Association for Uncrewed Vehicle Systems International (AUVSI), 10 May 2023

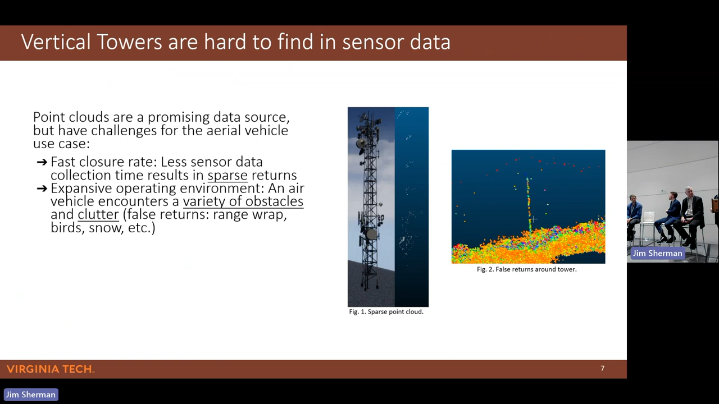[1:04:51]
And the result, which is kind of cool, and it works for both the human display as well as the autonomy,
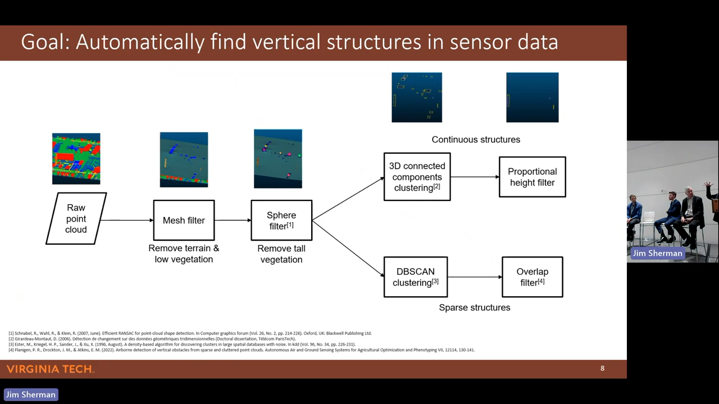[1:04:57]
is that there's this mesh or blanket that's descending upon all the point cloud to separate the higher-altitude vertical structures from the lower-altitude kind of jitter that you don't care about. That helps you build up only the vertical obstacles that you want to detect.